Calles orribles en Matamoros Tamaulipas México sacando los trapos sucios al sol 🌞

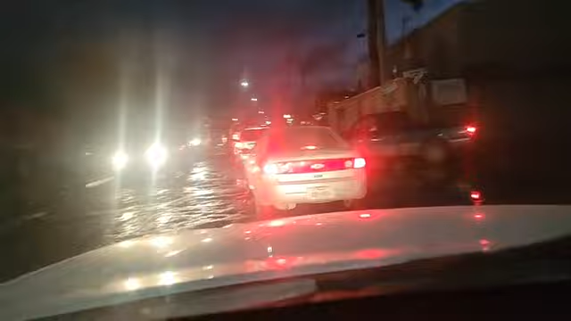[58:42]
Chinchero, mejor me regreso. ¿Es aquí donde quieren que reporte, chicos? Chinchero, apenas me doy la vuelta aquí. Ah, es que la calle fea que dicen, a ver. ¿Dónde es que me doy la vuelta aquí?
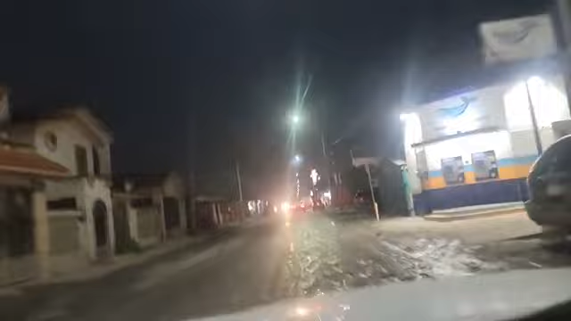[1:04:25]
Espérenme, chicos, aquí está horrible la calle. Qué bueno que llegó un ángel de la guardia, Jaco HP, el ángel de la guardia que todos quieren, el presidente que todos aman.
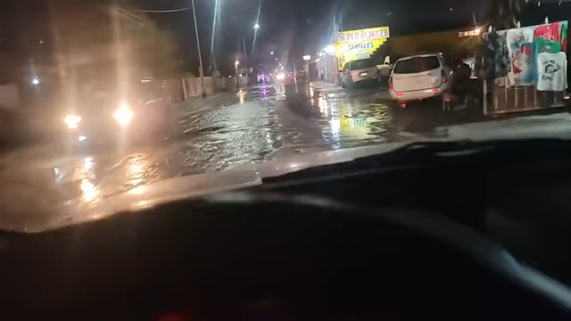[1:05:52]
A ver, Jayco HP sacó al chavalón, vamos a checar si está todo bien.